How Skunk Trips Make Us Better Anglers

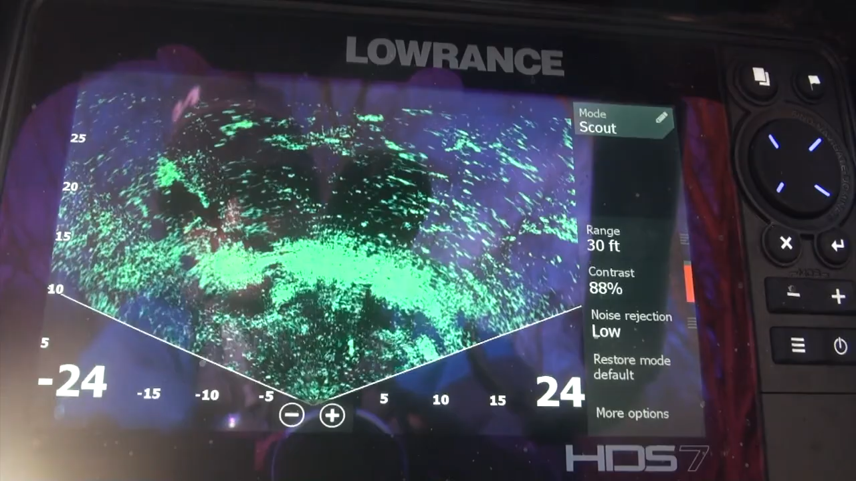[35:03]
But there's a couple smallmouth mixed in. So I dropped the next eddy down, and it looks, you know, it looks still.
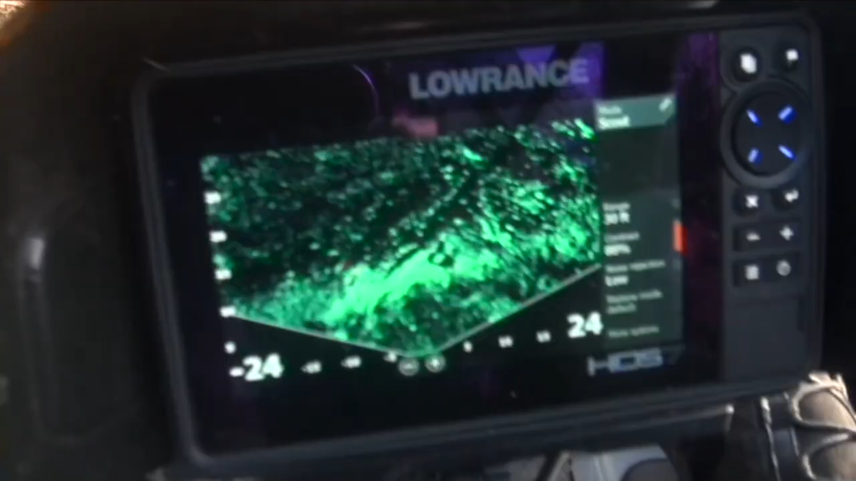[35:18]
And, you know, I've been looking, and I'm just not seeing the motion that I did.
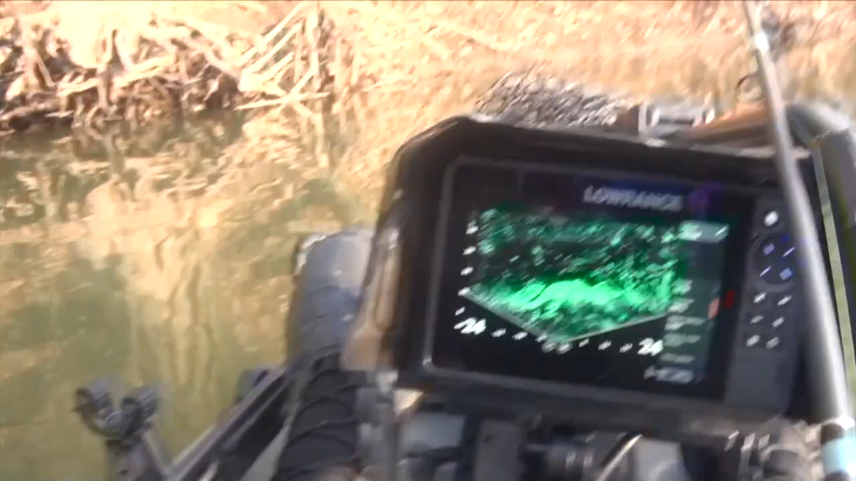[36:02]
I will say that when, you know, you really want to study an area and see, hey, are there fish in there? It helps to get stopped. But if there's a whole herd of fish that you've just spooked, you can see it.
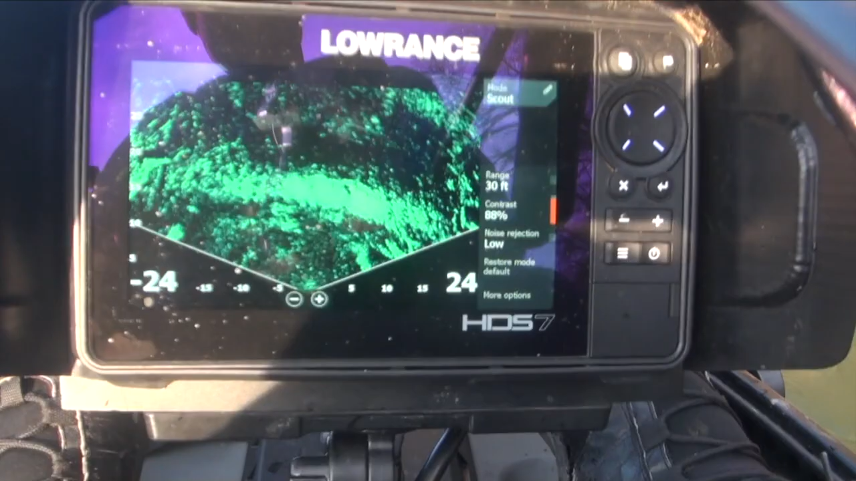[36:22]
I want to kind of slow it down a little bit.
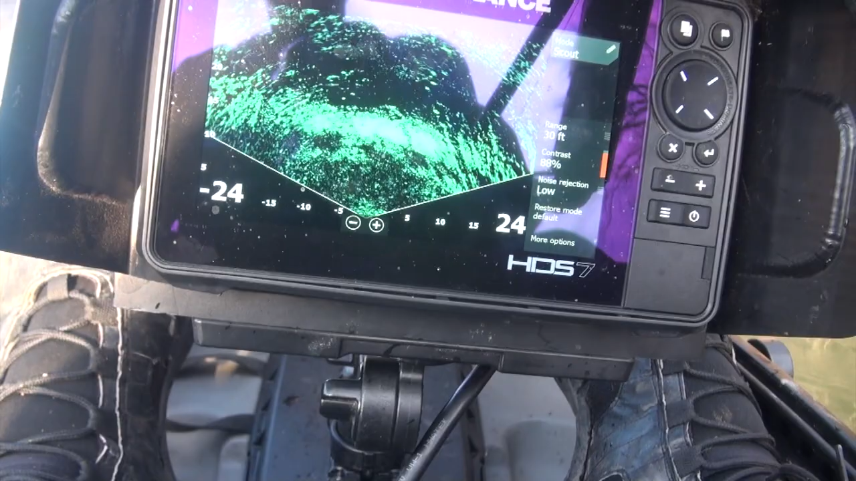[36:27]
Yeah, it's still hard to read it.
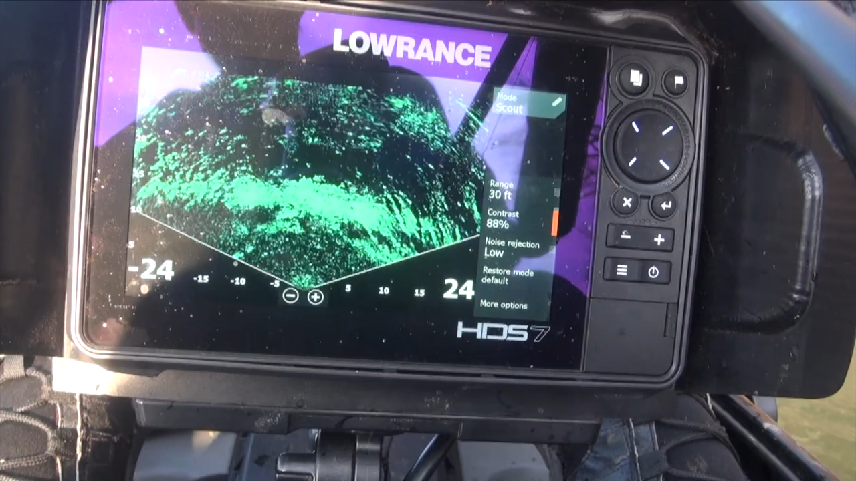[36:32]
You know, if there was a fish in there moving slowly,
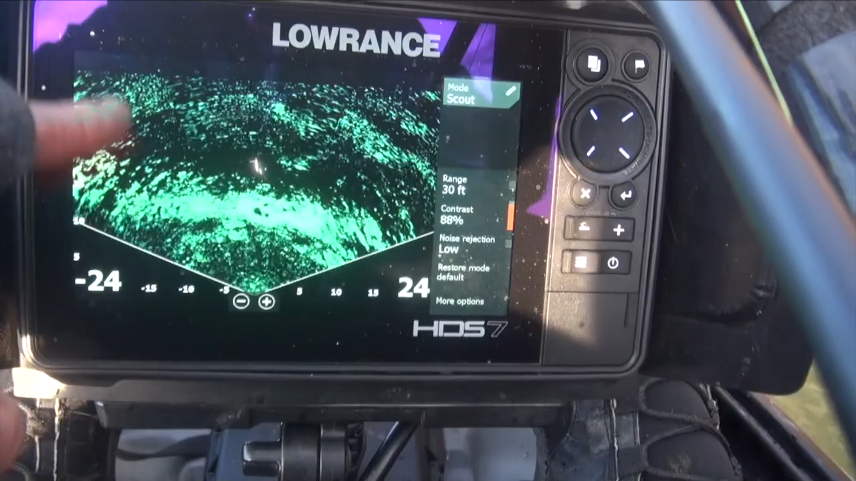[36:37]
because everything is sort of passing by this way as we advanced up,
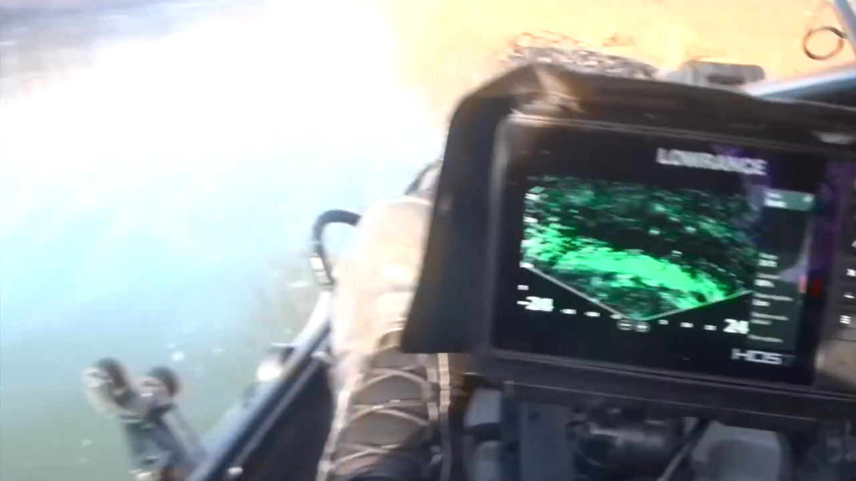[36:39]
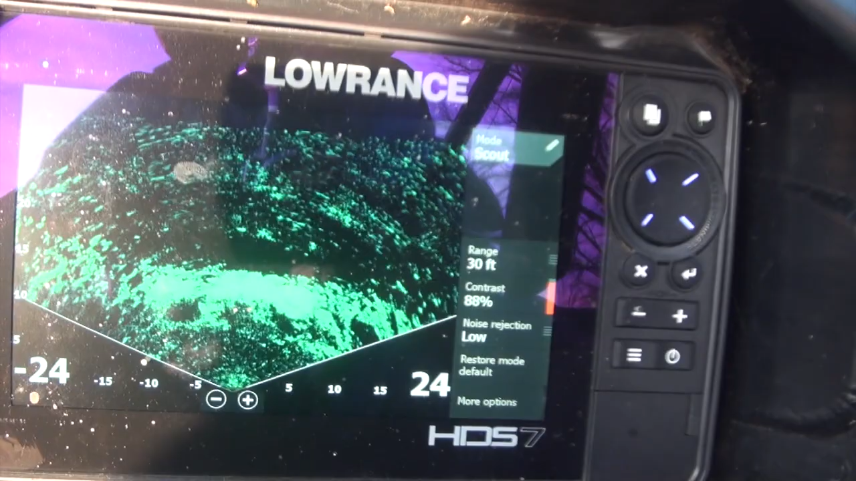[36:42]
you're gonna miss it. But if there's a whole bunch of them and you've spooked them, yeah, you do see that.
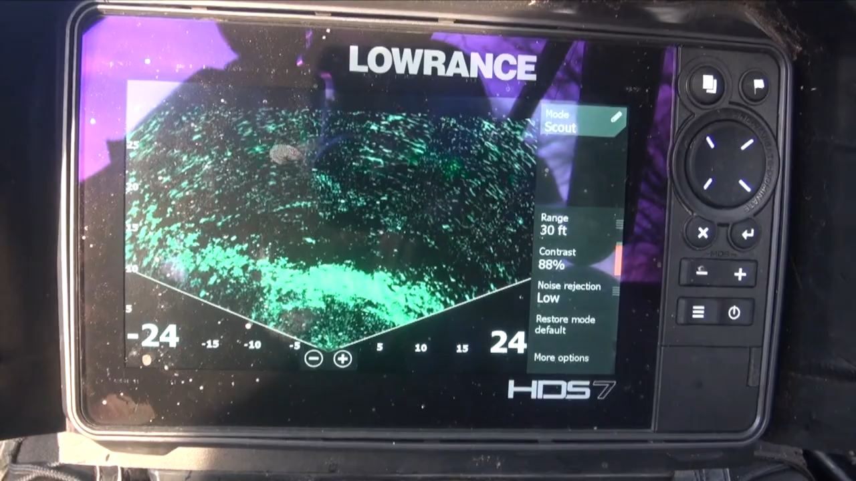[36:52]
I think that's just stuff drifting with the current.
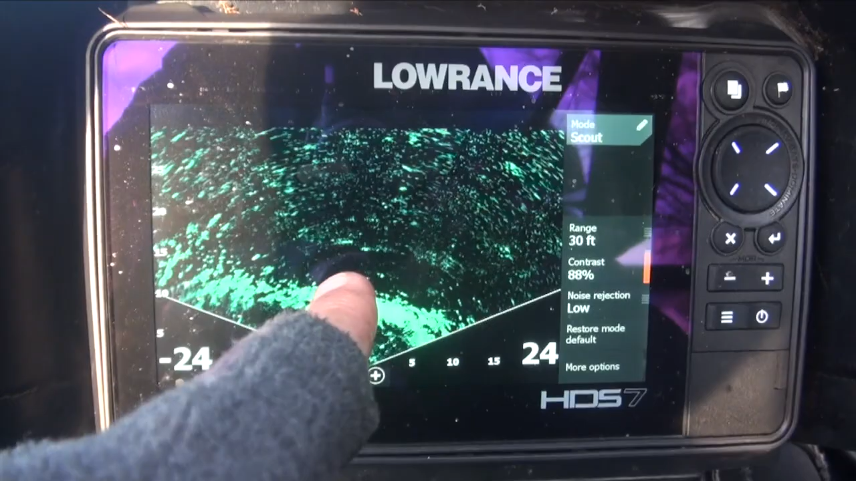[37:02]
These little dots that are moving to the right.
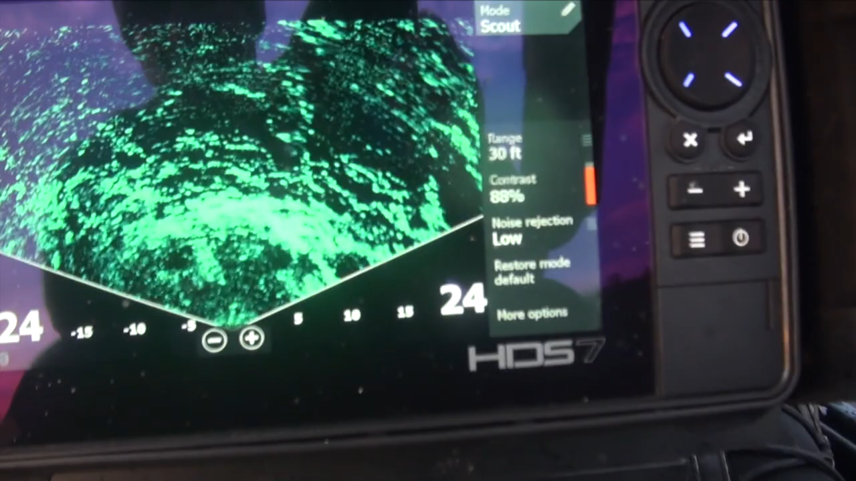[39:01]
So let's take a look, see if we got anyone moving around in there. I have not anchored up, so I'm drifting a little bit, but don't see anyone yet.
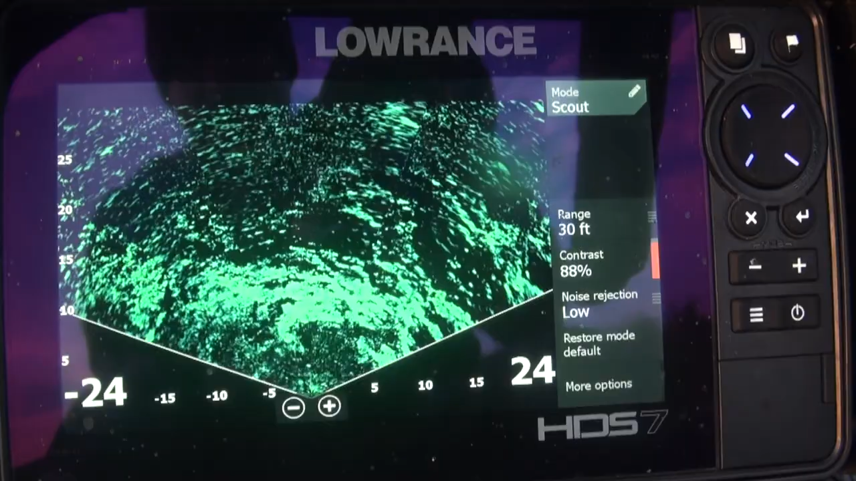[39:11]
All right. Soaked the jig for 5 minutes. I think I did see one on a current seam once.